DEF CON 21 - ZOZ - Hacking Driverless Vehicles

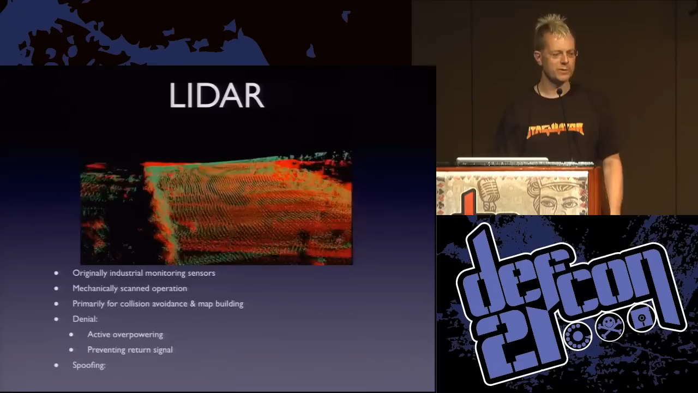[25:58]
So basically manipulating absorbance and reflectivity to give the
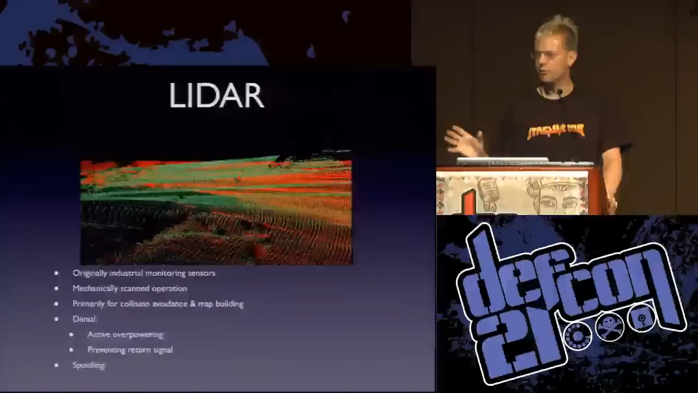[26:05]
receiver specifically incorrect information about what it's looking at.
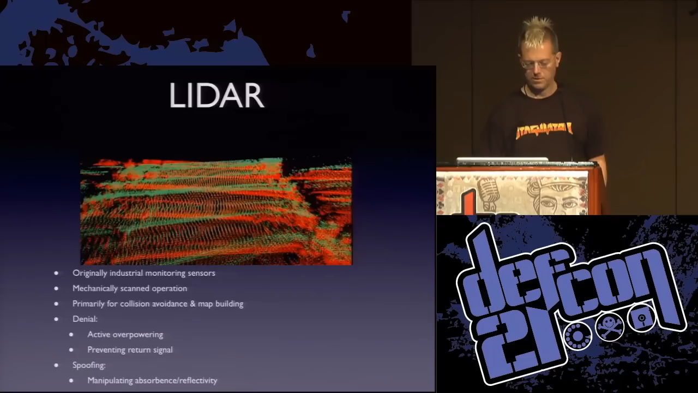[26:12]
LIDAR are often a 2D sensor. So it's highly orientation dependent depending on how it's mounted. So it's often mounted in a push broom configuration looking down at the ground in front. What that means is you're looking for obstacles really nicely.
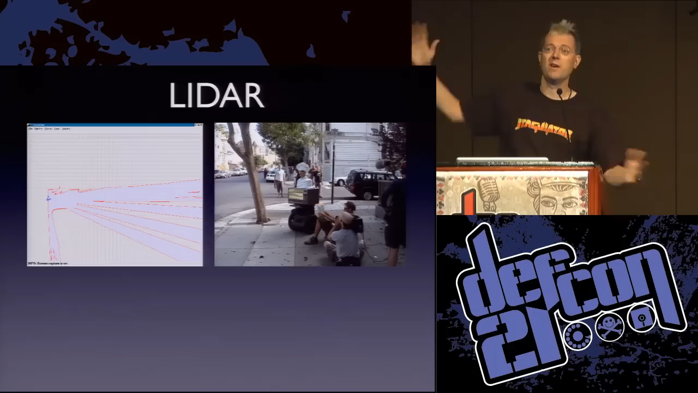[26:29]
But if the ground slopes up, it can just look like a brick wall. So you can see here that some output, this is from pizza delivery. On the left is the LIDAR output as the robot comes along. And you can see that basically, you know, you get these ranges stopping when you see an obstacle.
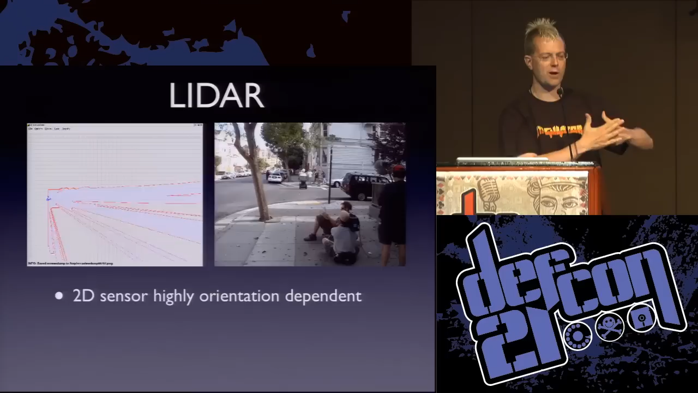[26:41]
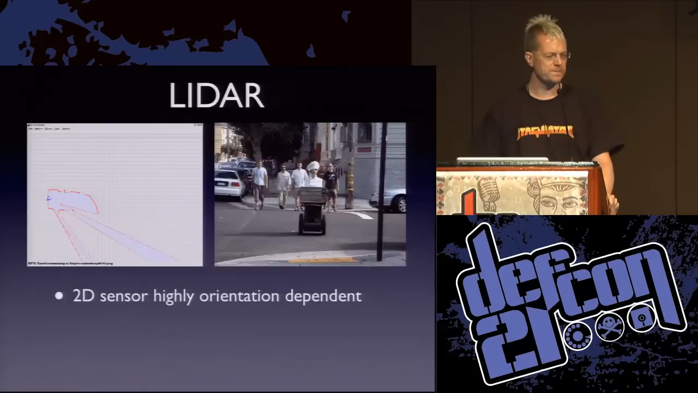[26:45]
And if you look over there to the, you know, as it sort of turns off to the right where the street slopes up, you can see that range just drop away to nothing.
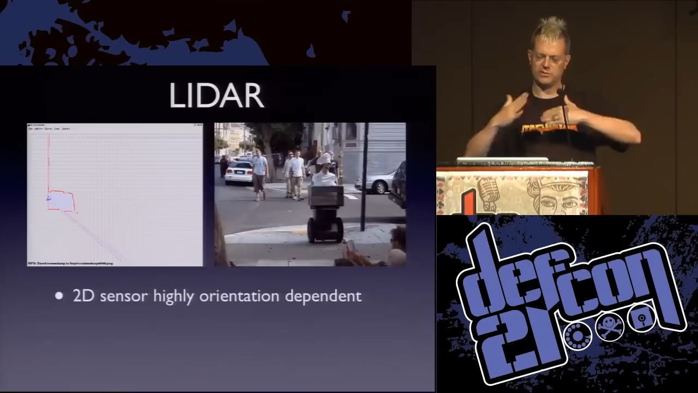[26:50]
It kind of looks obstacle-like. In addition to that, if it's shooting down over the top of the low obstacle or particularly a discontinuity like a curb,
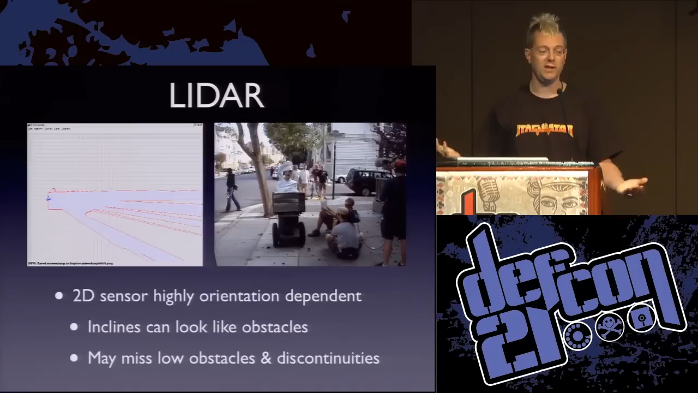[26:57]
then it can miss it entirely. So it can fall in a ditch if the ditch is orientated right.
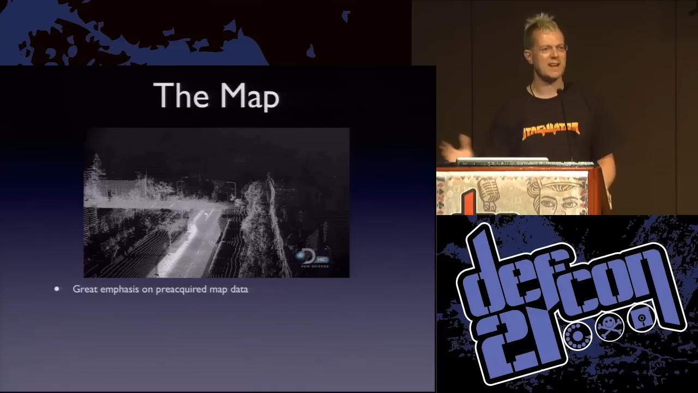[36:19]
Right? Mapping. So the map is so comprehensive that it's often treated like the ground truth.